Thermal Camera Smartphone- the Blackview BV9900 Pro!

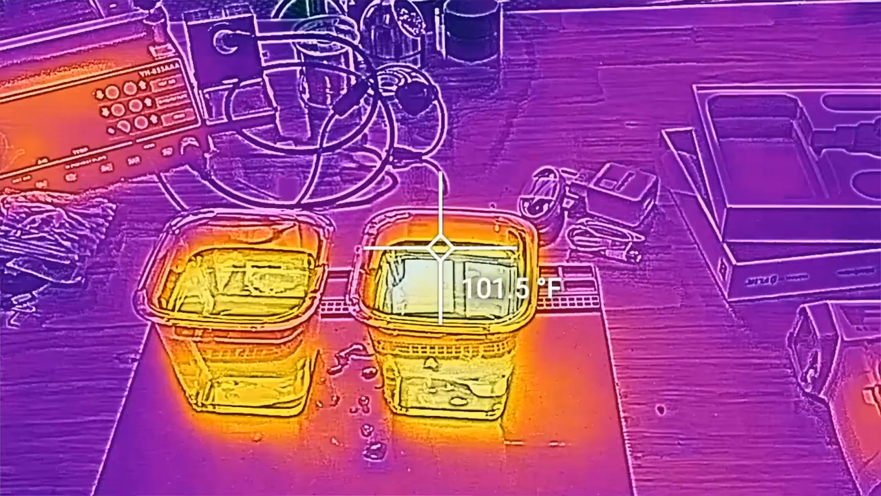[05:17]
On screen: spot 101.5°F
this one says 102.7 and this one is 99.8.
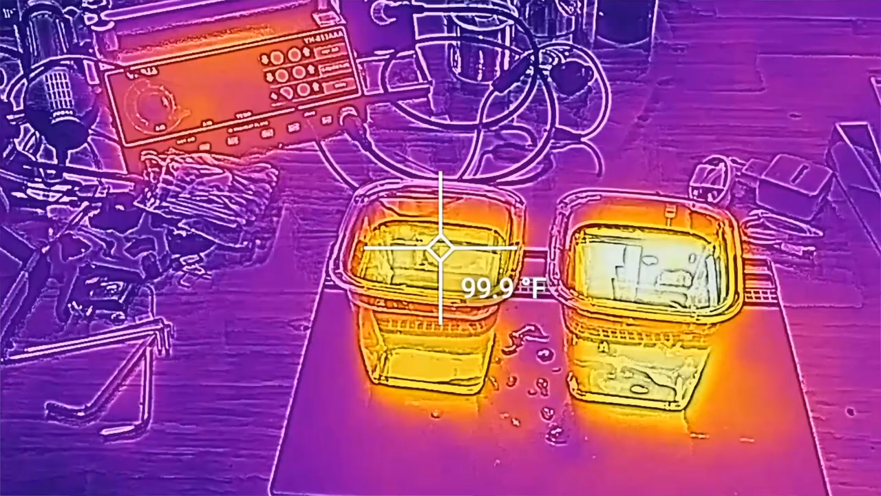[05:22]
On screen: spot 99.9°F
Okay, it does not do so well with the absolute number, but if I am going to scan a bunch of people,